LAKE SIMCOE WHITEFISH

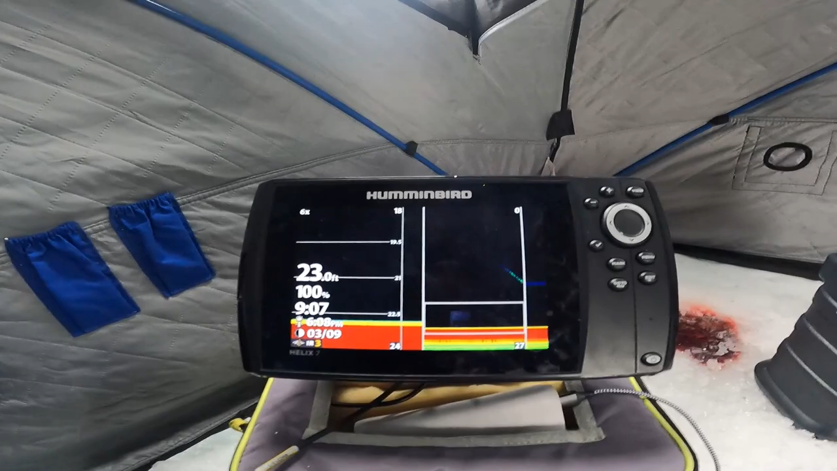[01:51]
On screen: depth 23.0 ft
So I'm gonna drop it down. It's coming, see? So that's my zoomed in screen right there, and that's my normal screen. I like the zoom because then it shows you perfectly. There's a fish right there, actually.
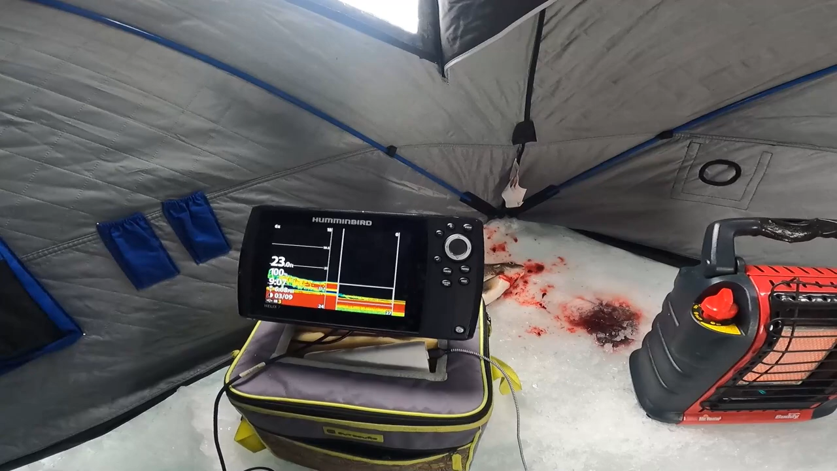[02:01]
Let's see if I can get him.
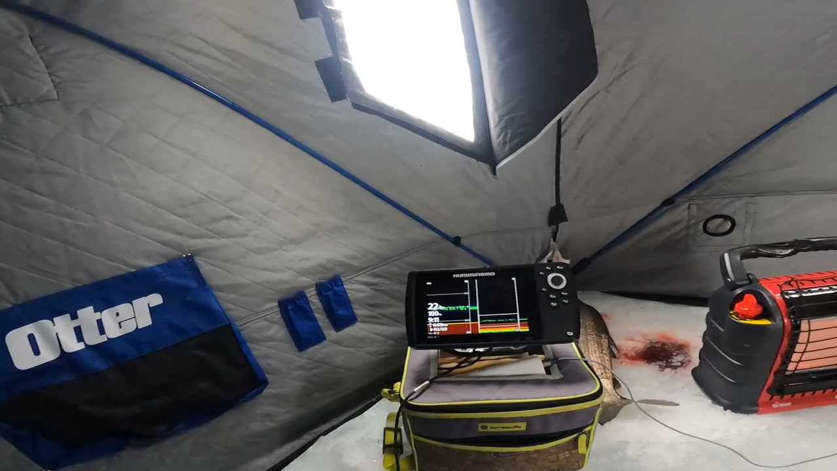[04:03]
Okay, so. All right, same thing as I told you.
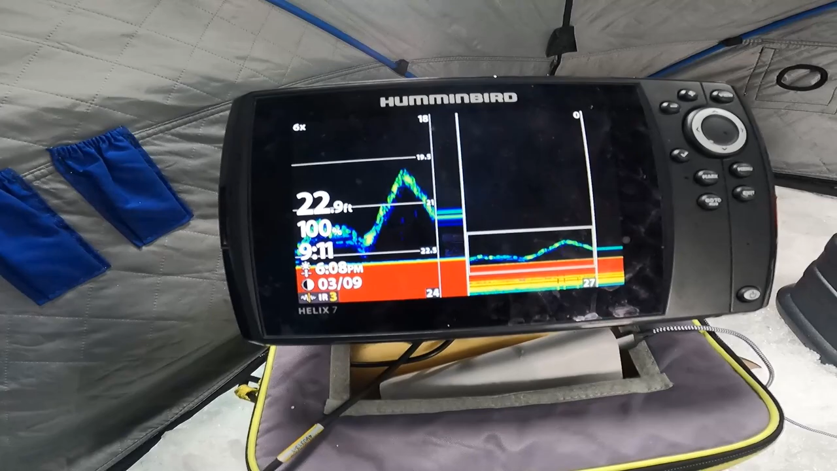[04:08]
On screen: depth 22.9 ft
Lift up, drop down. That's a zoomed in screen right there, and that's a normal screen.
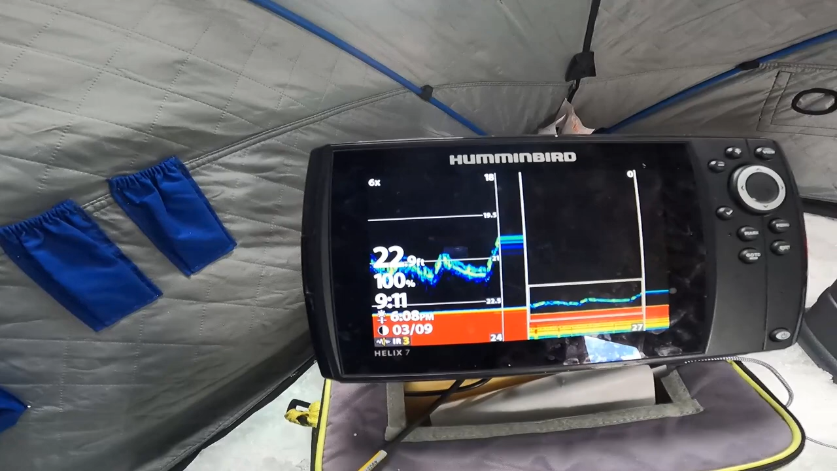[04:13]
On screen: depth 22.9 ft
So just lift up, down, lift up, down, lift up, down. You get the point? As soon as the fish comes off bottom, you don't wait for them just to roll in.
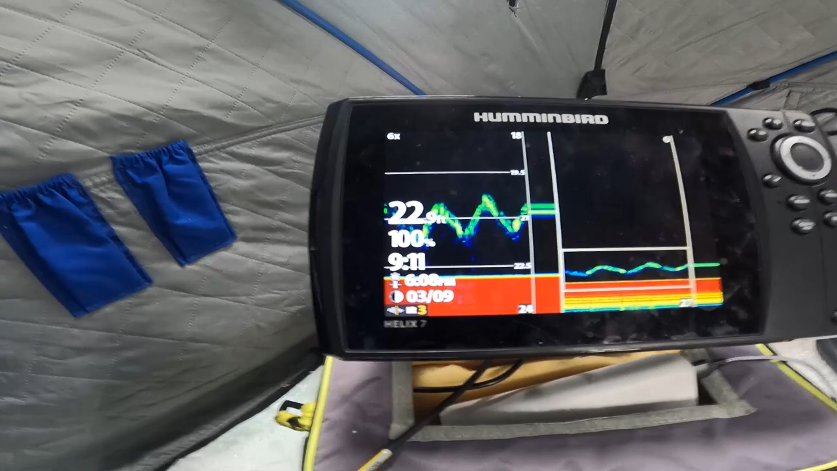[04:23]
You want them to come off bottom. So as soon as they come off bottom, I drop down, and all you're doing with the rod tip, see the rod tip?